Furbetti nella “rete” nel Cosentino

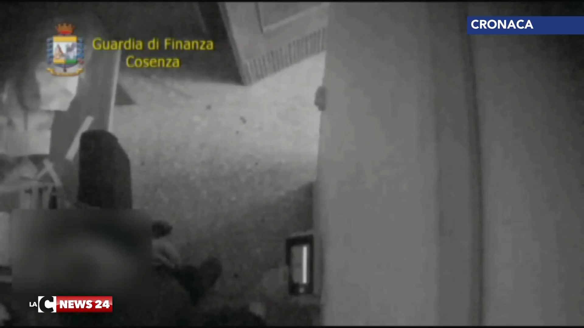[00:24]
sia attraverso l'installazione di microtelecamere posizionate nei locali alibiti alla timbratura, sia grazie alle attività di monitoraggio e pedinamento poste in essere dagli uomini della Guardia di Finanza agli ordini del colonnello Grazioli. In particolare, le fiamme gialle hanno documentato non soltanto l'allontanamento dai luoghi di lavoro senza giustificato motivo, vi aveva infatti anche chi timbrava il cartellino di colleghi che non transitavano affatto dagli uffici.